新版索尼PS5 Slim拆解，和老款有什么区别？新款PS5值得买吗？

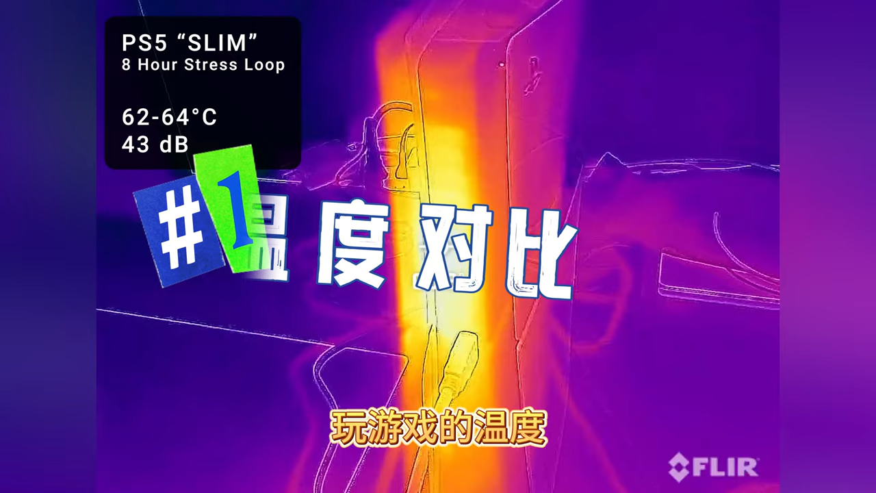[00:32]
第三 玩游戏的温度风扇的噪音区别不大新版是62到64
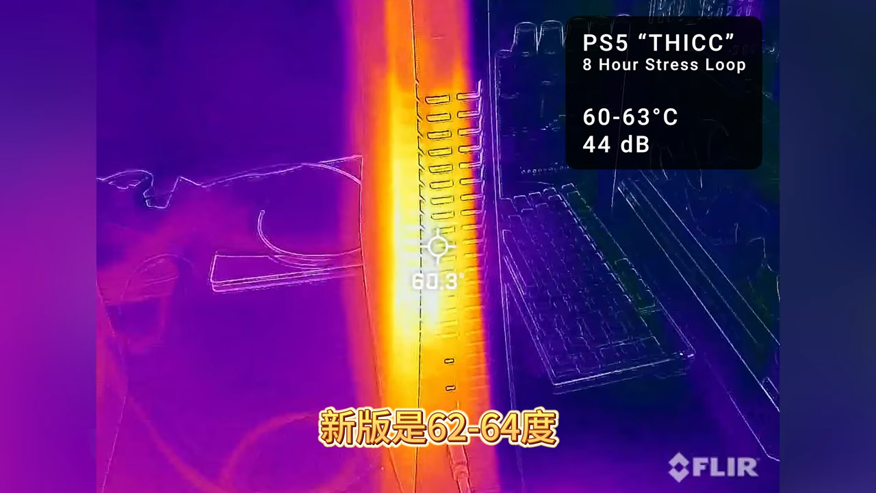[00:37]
度噪音43dB老款温度是60到63度噪音44d